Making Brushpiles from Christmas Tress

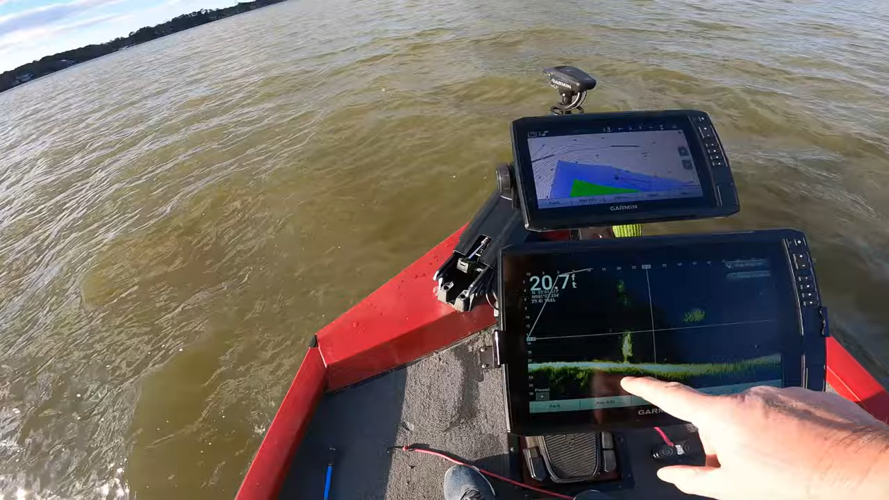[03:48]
Already showing up. Edit. All right. You see it right there. It's in 16 foot of water. Showing up real good.
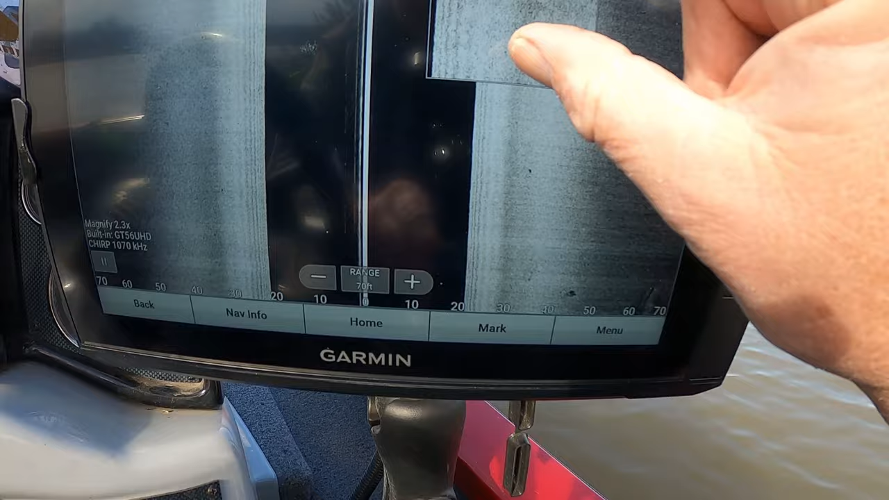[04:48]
So let's see if we can get that a little bit bigger.
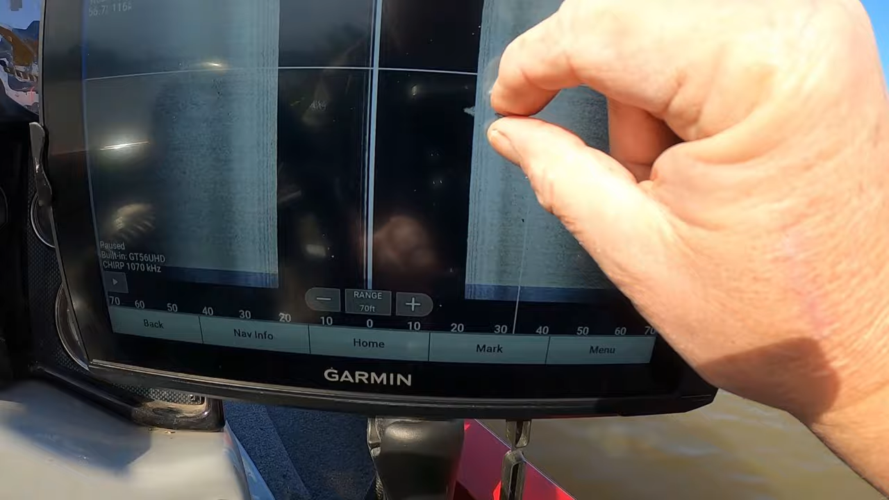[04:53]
You can see that right there. That Christmas tree hanging out.
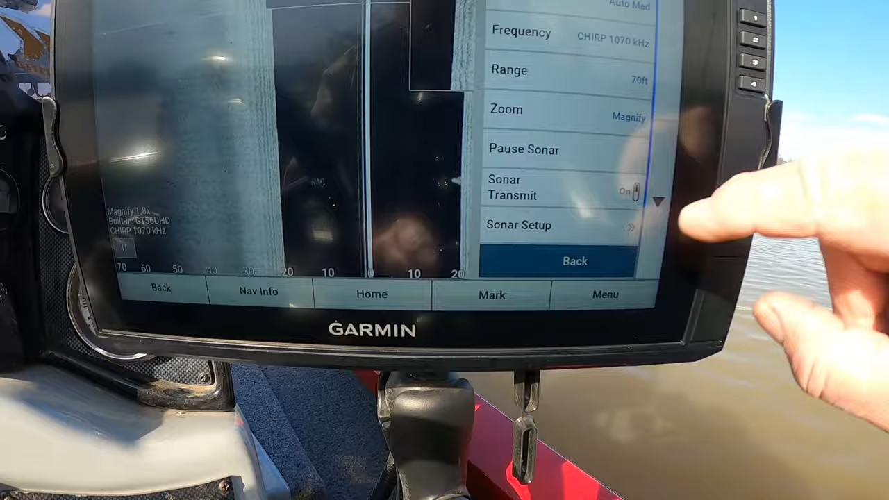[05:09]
Now let's go over that with the, uh, let's go over that with the down view. All right.
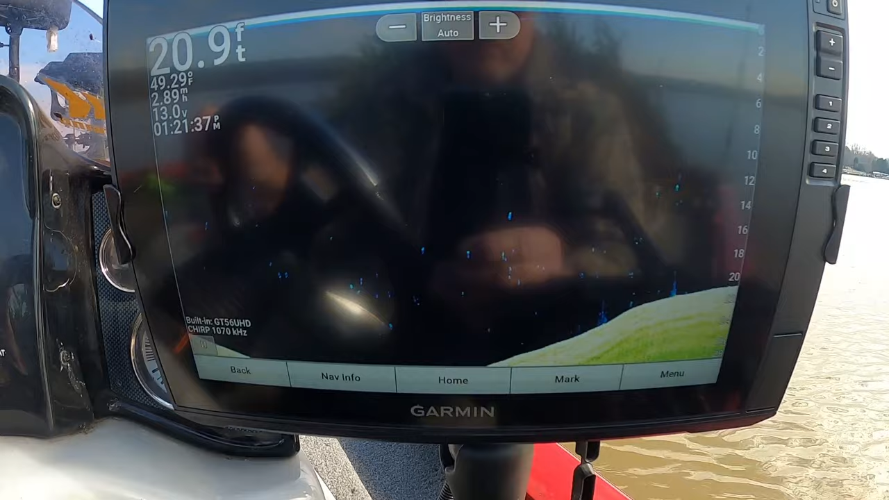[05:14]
On screen: depth 20.9 ft, water 49.29°F
We ought to be coming up on it. It ought to give us a really good picture of what this looks like with, uh,
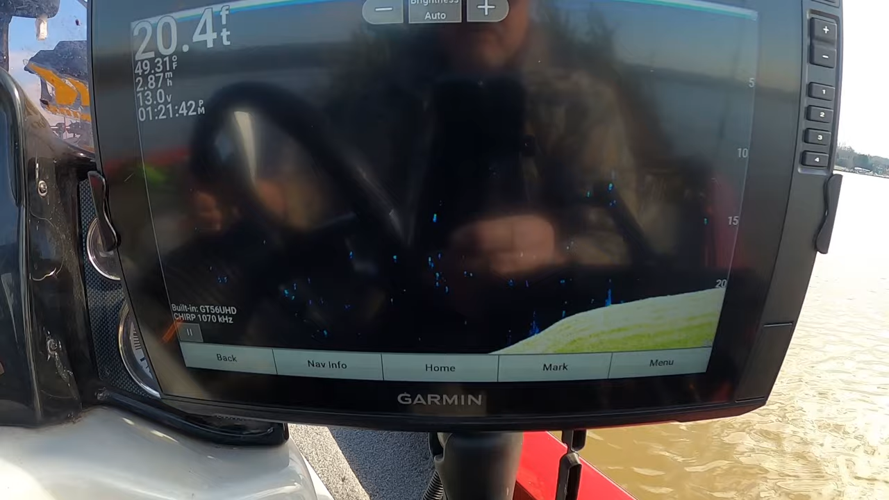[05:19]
On screen: depth 20.4 ft, water 49.31°F
the down view.
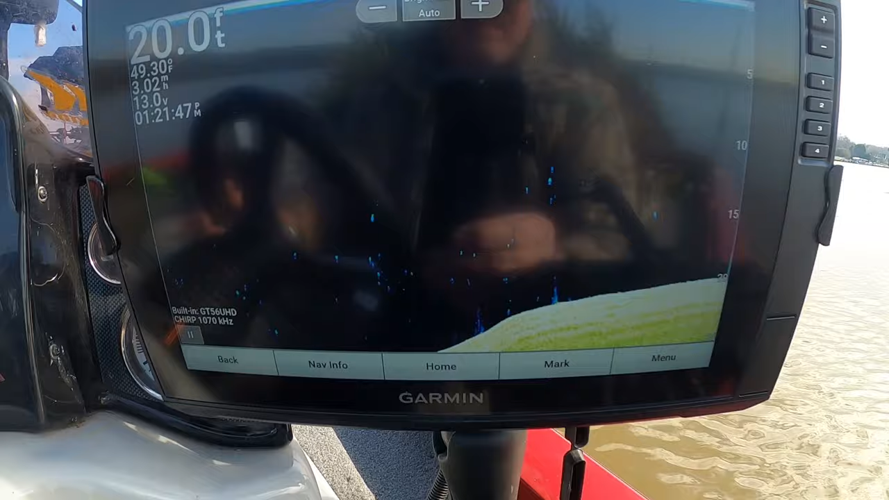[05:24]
On screen: depth 20.0 ft
There we go. Here it comes up.
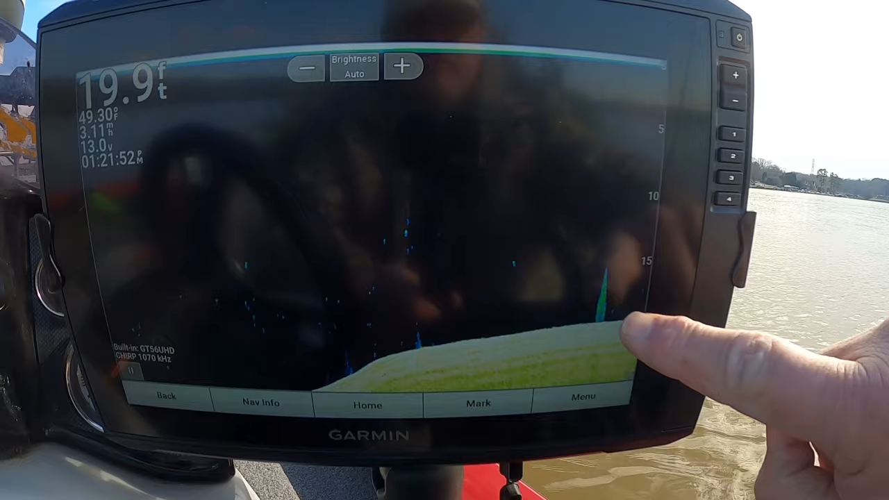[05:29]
On screen: depth 19.9 ft
Really good picture of that Christmas tree sitting in, uh, 20 foot of water.
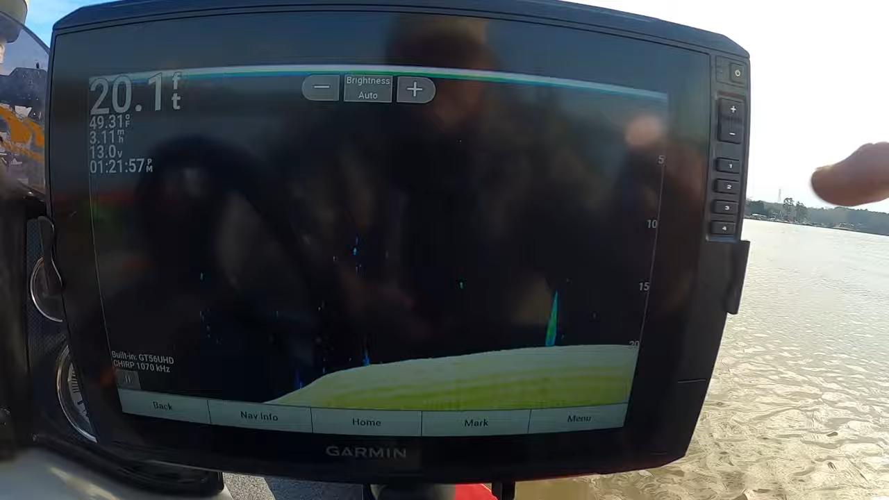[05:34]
On screen: depth 20.1 ft
That's going to make some good fishing later.
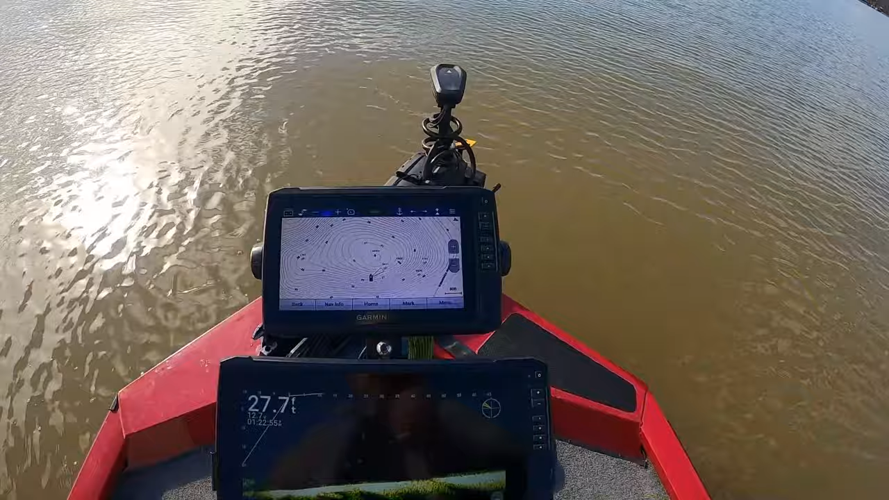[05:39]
Now let's go put that forward scanner on here. Give you a good idea of what it looks like.